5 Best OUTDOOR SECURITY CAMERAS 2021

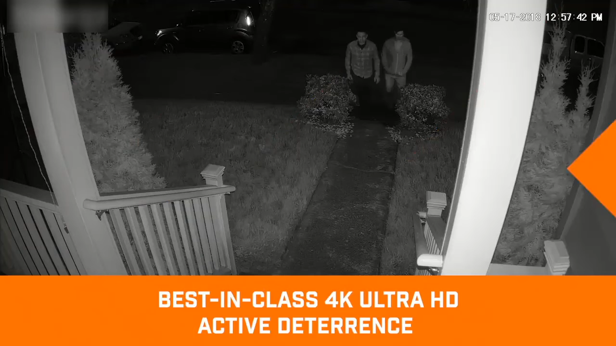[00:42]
With industry-leading 4K HD cameras, you have the ability to digitally zoom in on the
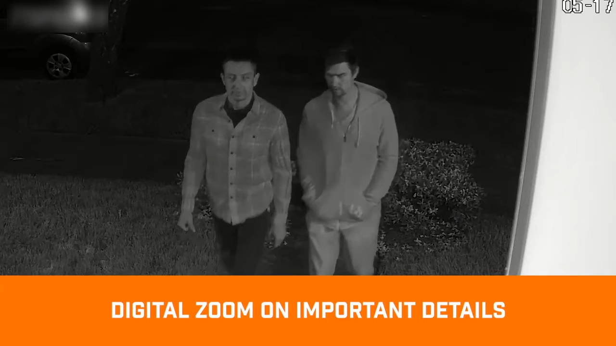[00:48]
finest details in both color night vision and black and white.
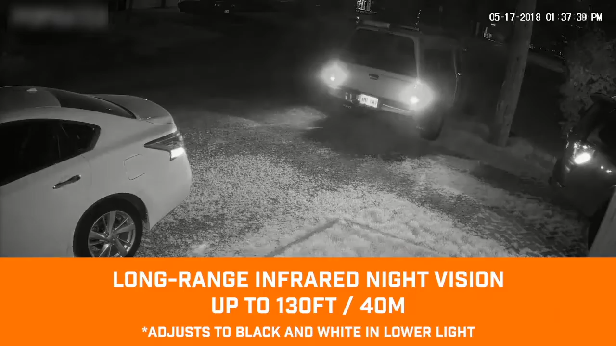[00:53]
And super wide-angle viewing lets you keep an eye on much more around your home.